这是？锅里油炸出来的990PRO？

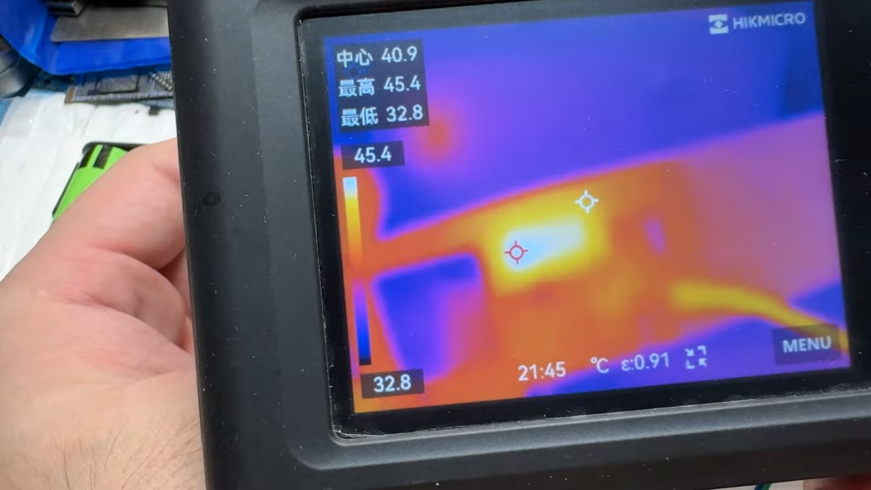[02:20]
On screen: spot 40.9°C, max 45.4°C, min 32.8°C, scale top 45.4°C, scale bottom 32.8°C
缓存发烫啊很显然这一个发热点是指向了缓存我们把这个缓存给它拆了我这边一加热之前的油它又重新冒出来了OK